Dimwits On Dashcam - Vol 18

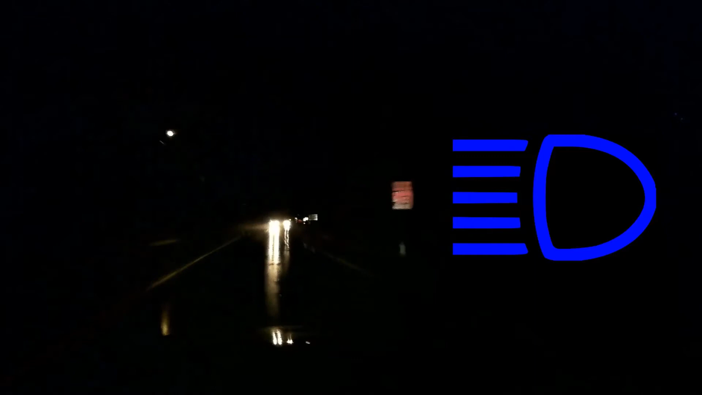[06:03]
I think you have high beams on a me. Oh, for fuck's sake.